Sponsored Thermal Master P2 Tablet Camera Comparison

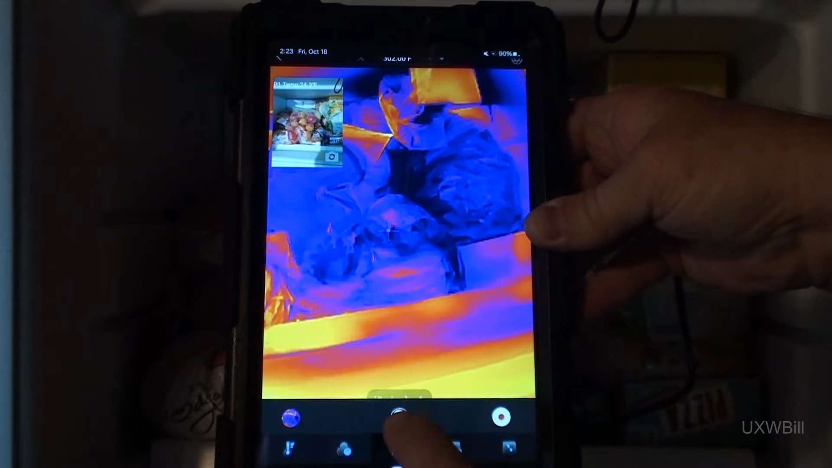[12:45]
to not only take a still picture, but also to make a small movie.
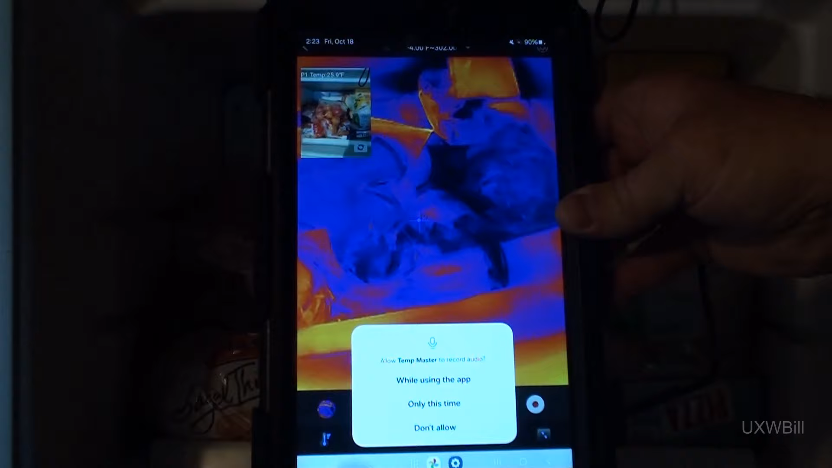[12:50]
And it actually offers to let us record audio.
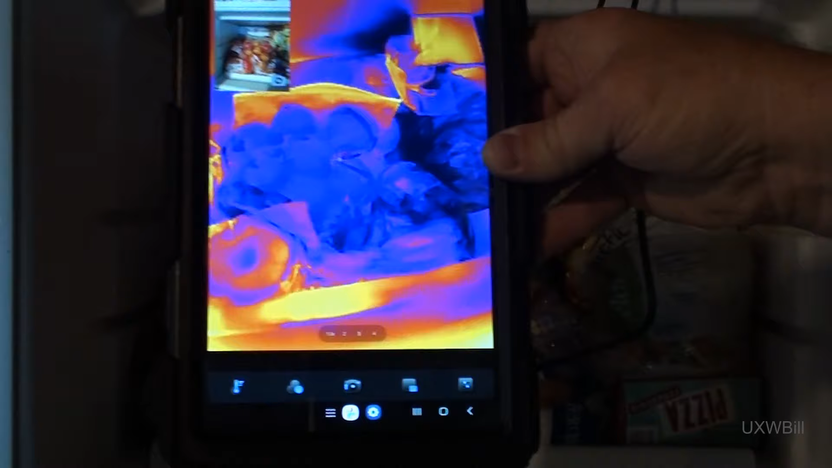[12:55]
So my guess is that there will probably be some audio in this clip. Let's go ahead and stop recording.
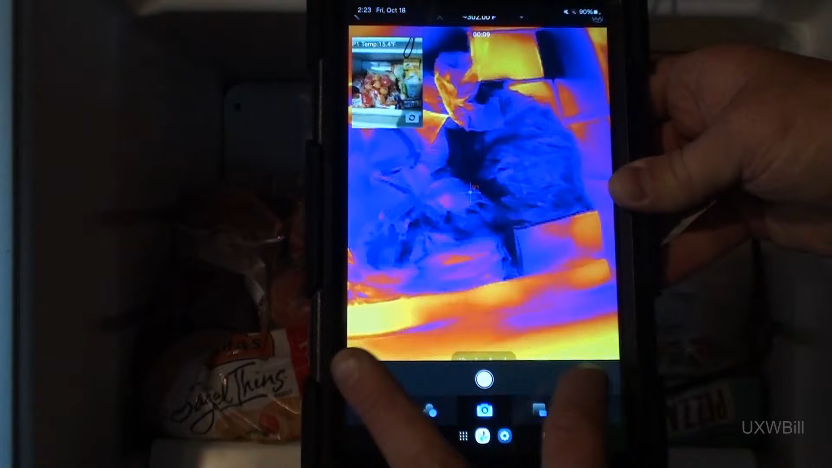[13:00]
And we'll see how that turned out in the next section.
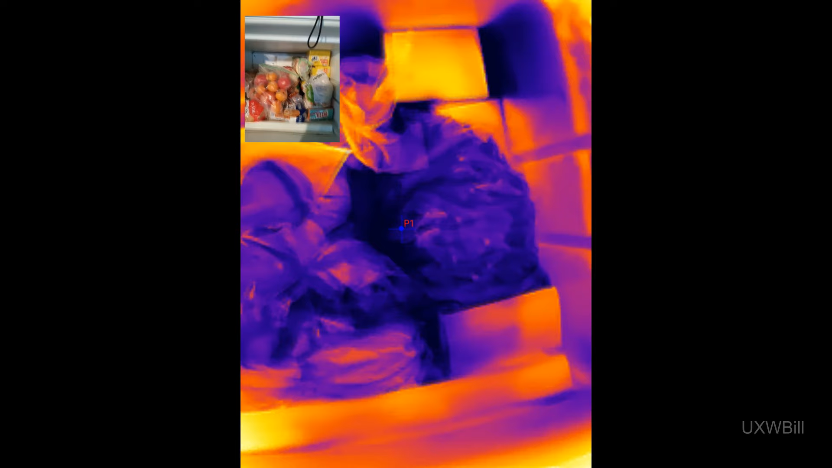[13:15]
Let's go ahead and stop.
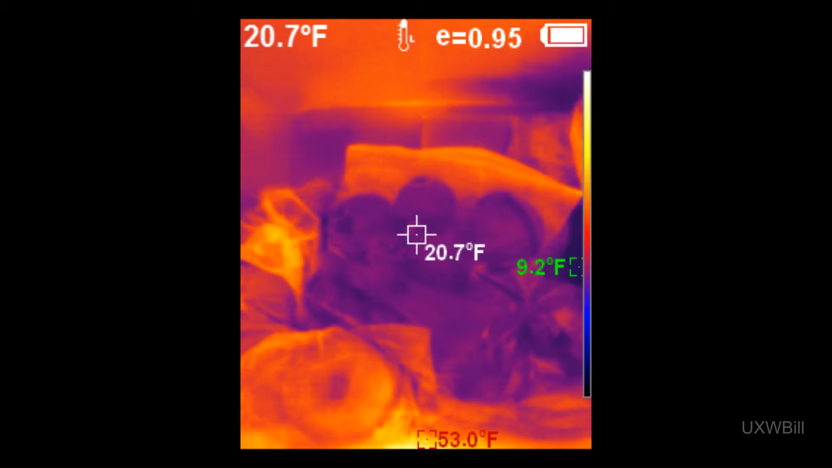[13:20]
On screen: spot 20.7°F, max 53.0°F, min 9.2°F
What you're looking at right now is the evaporator coil inside an old freezer.
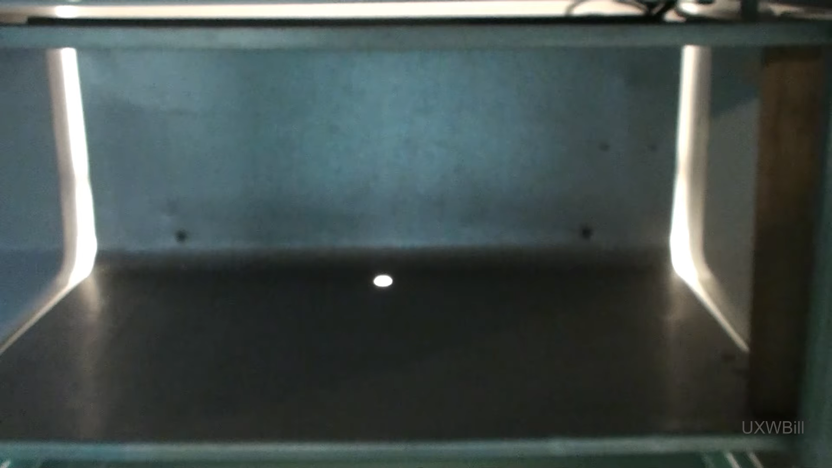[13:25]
It's been running for a couple of minutes now.
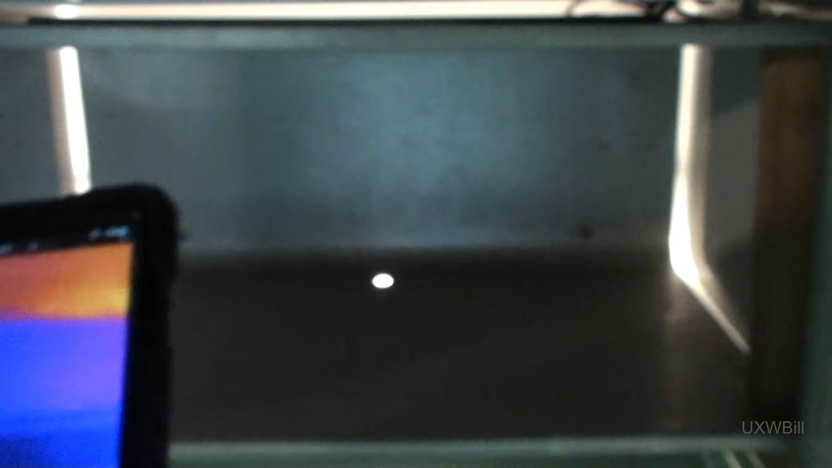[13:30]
Let's go ahead and bring in the Thermalmaster camera along with the secondary camera view using the tablet's built-in camera.
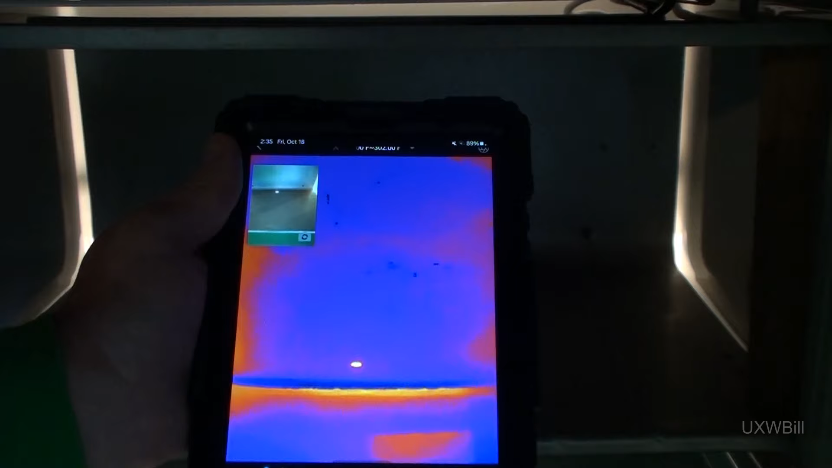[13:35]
And we'll go ahead and establish another point of measurement here
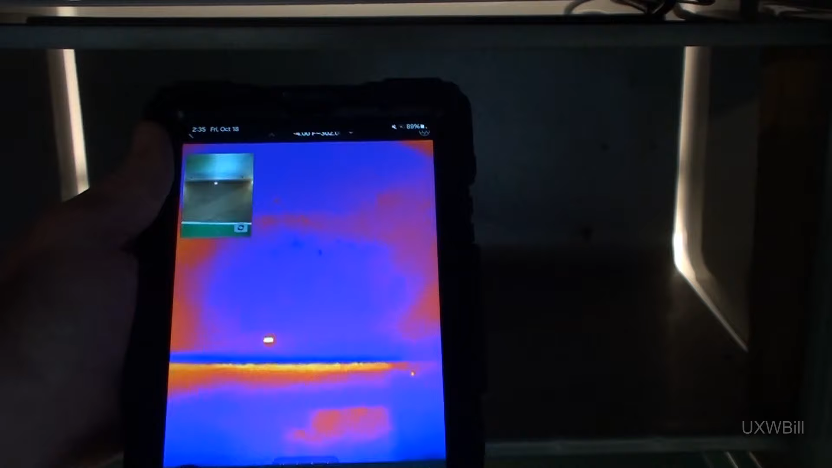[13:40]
just to see what it reports. It is presently reporting about 44 degrees or thereabouts.
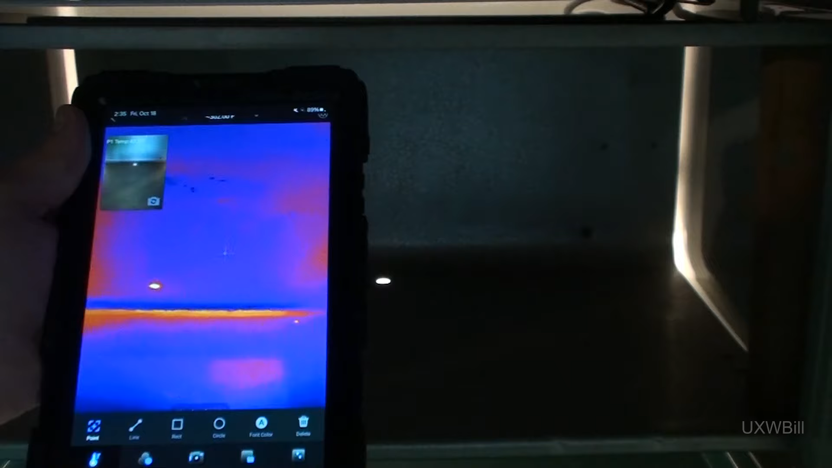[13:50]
I would actually expect that it would be a little colder than that, but the temperature reported is fast going down.
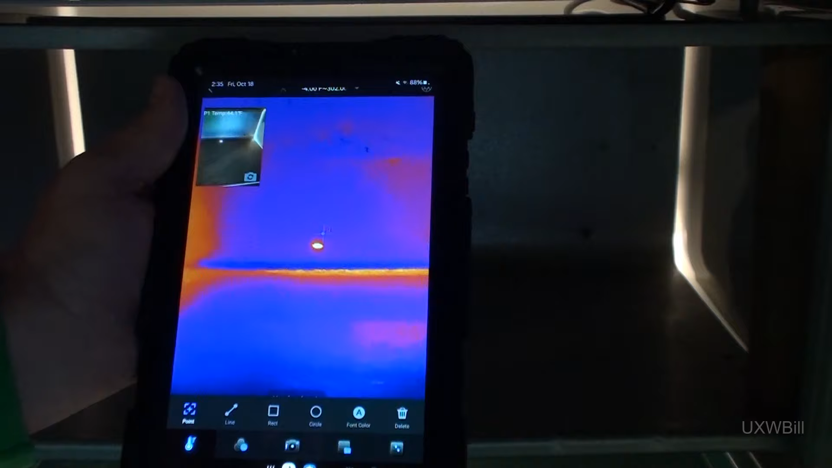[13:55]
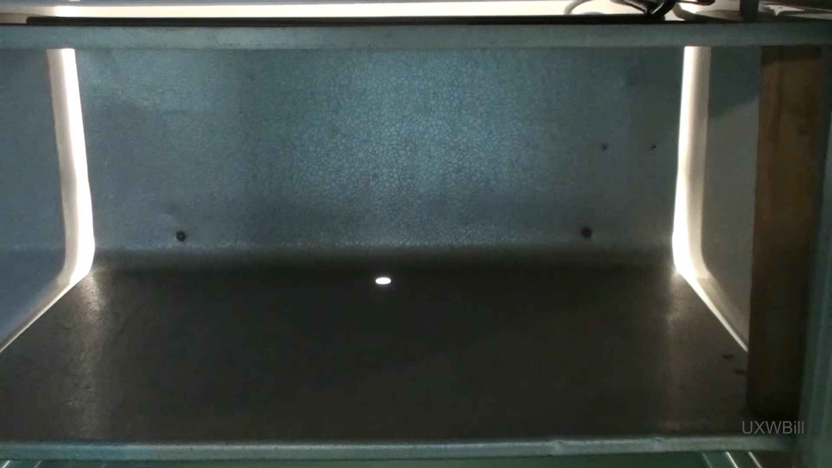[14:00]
It also appears, thankfully, that the image sensor has forgiven me for the stress that I exposed it to earlier. Let's go ahead and get the Kaiweets in here and see what it says.
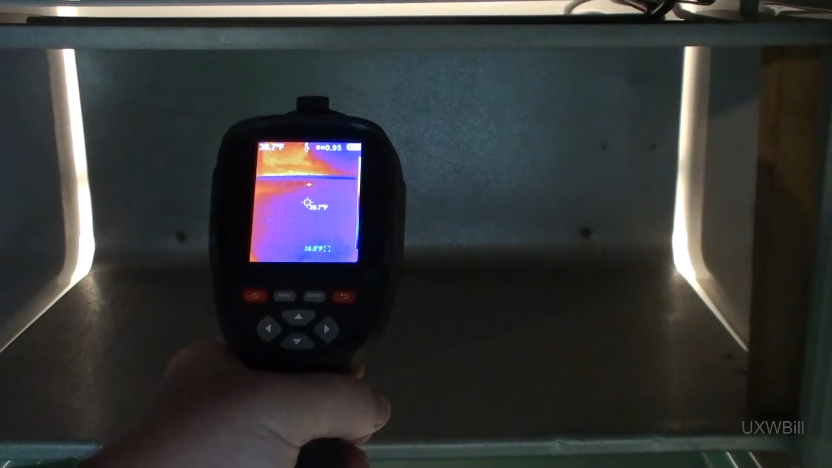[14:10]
It's reporting about 39 degrees, 40 degrees, depending upon exactly where it is aimed. We'll go ahead and we'll get a still picture from it.
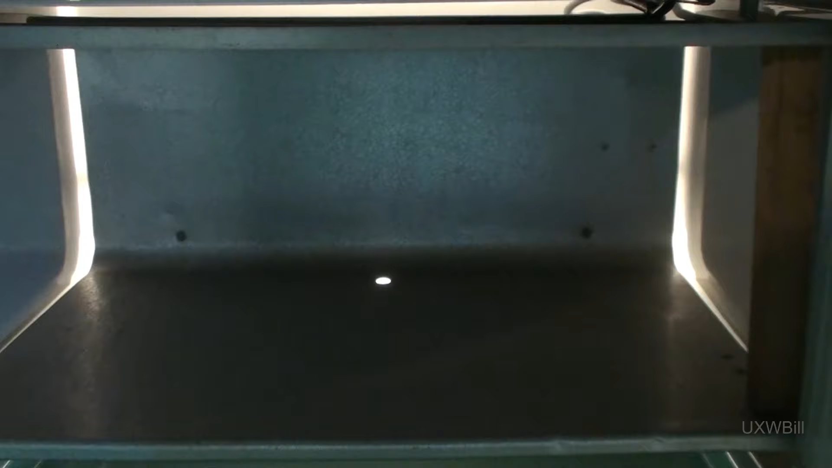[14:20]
And then I will do the same
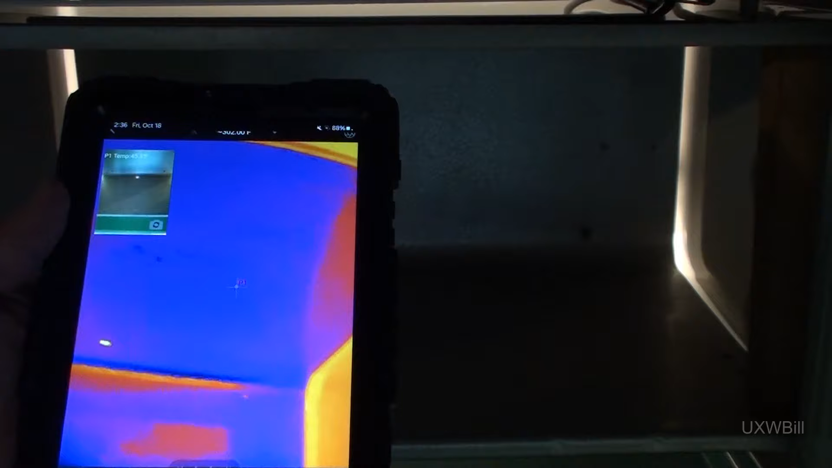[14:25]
for the Thermalmaster camera. Now you may have noticed it paused for just a moment there.
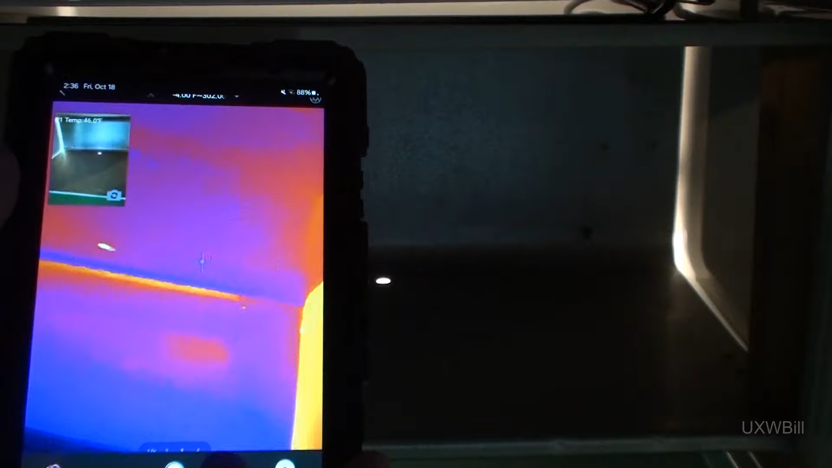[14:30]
That's because every now and again it needs to recalibrate in order to measure accurately.
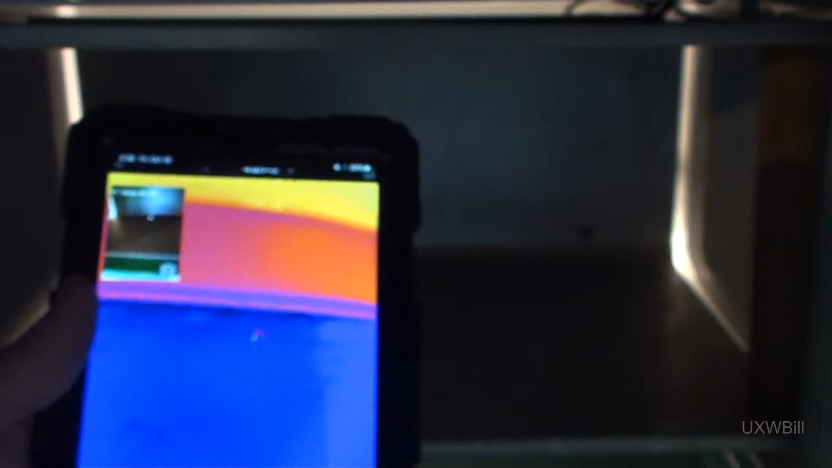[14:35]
So we'll try and get everything in the right proportion and relationship to one another, and then we'll go ahead and save another picture.